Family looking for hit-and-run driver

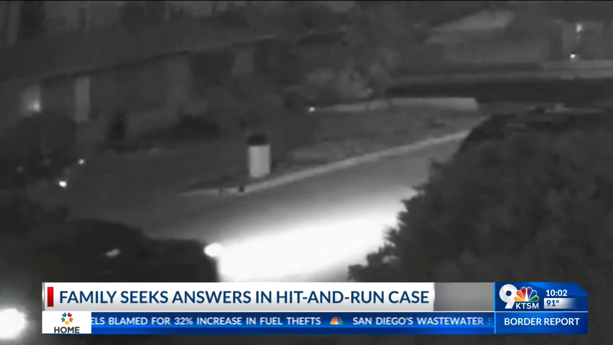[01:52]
Security footage from neighbor's home shows a dark colored sedan, but El Paso police tell KTSM they're unable to identify the driver. There's no anger or shame or hatred that is going to come from the family.